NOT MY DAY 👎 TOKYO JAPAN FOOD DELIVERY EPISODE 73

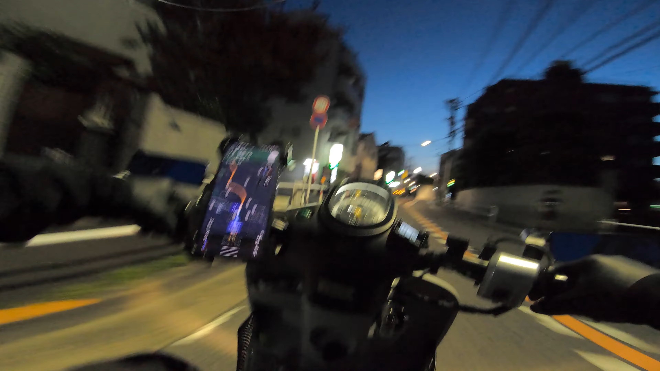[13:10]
It'll be 4 minutes and 800 meters. One good thing about the Android is
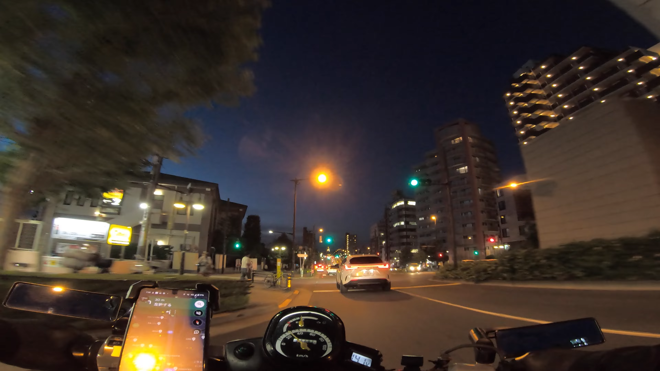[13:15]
when you're on the Google Maps navigation and you get a Uber request,
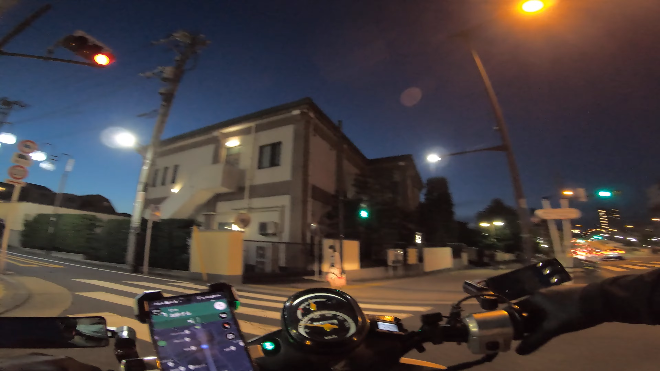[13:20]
it'll show the details. It shows the same pop-up dialogue as if you were on the Uber app, even when you're on the Google's navigation map. It doesn't do that with the iOS. iOS just shows a notify banner at the top, so don't really know the details.
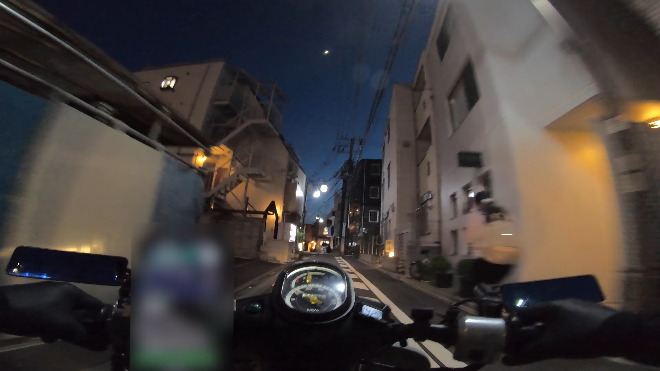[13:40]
Like, see how this, it shows the whole dialogue. So it's easy to, it's easy for me to screenshot. That's the only thing.
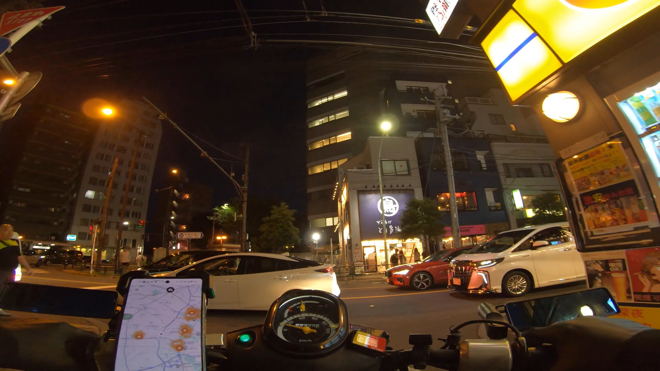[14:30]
But not gonna get anything big here.
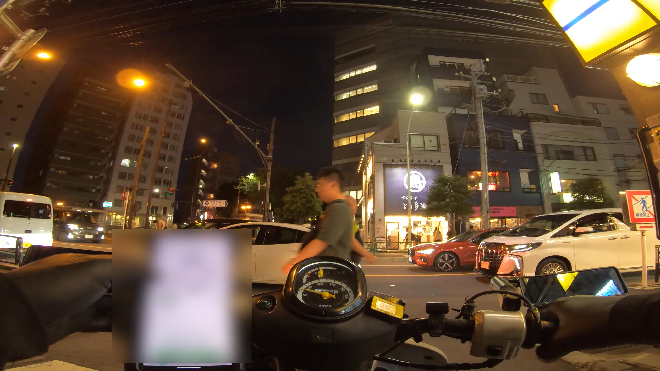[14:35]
320 yen. Nope. Okay, I picked up another order. Which is paying 1,000 yen for 30 minutes, two pickups. First one is a Chinese noodle store, Biam Biam Men. The store is just right up ahead. And then we gotta do another pickup. And these orders are heading out to Yoyogi. It's near Shinjuku and Shibuya.
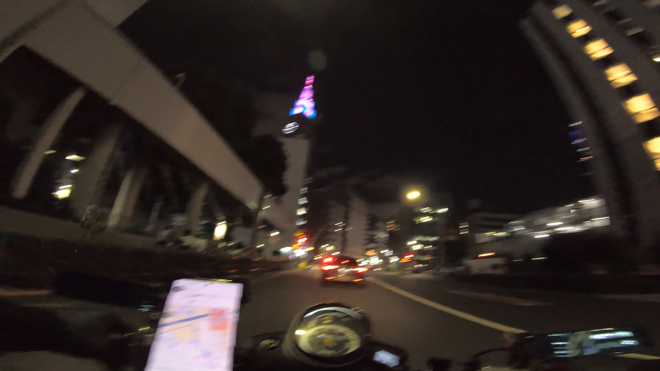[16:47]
So it'll be 3 minutes, 700 meters.
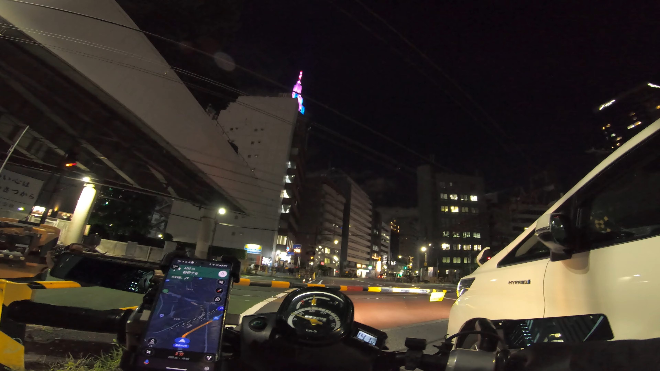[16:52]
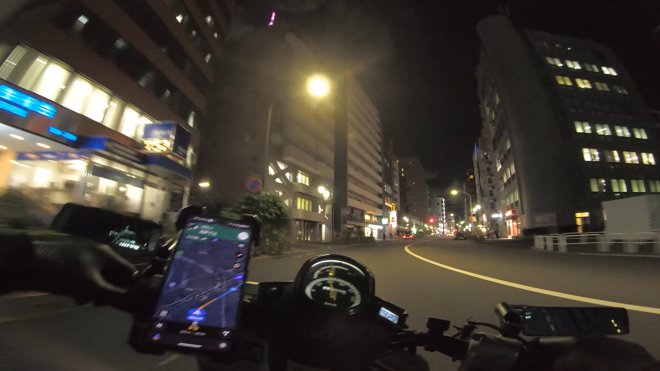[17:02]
Okay, we are at the second customer.